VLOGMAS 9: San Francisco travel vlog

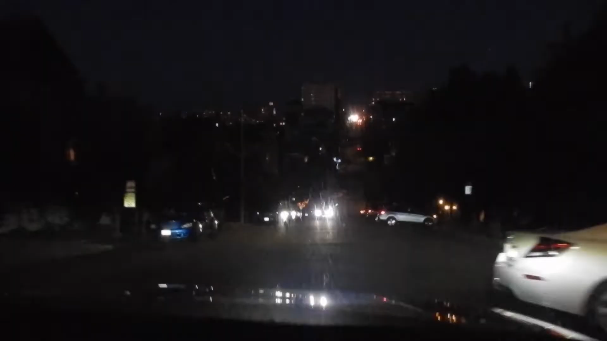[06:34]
going down another one it just looks like we're driving flat i swear these hills are really steep these houses are insane too